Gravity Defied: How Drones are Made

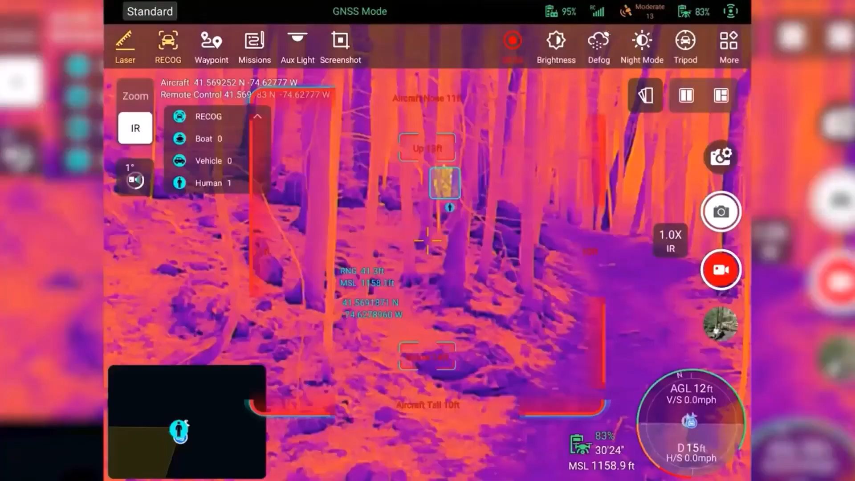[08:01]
Some drones also come with advanced imaging sensors, allowing for thermal imaging, high-resolution mapping, and multi-spectral analysis.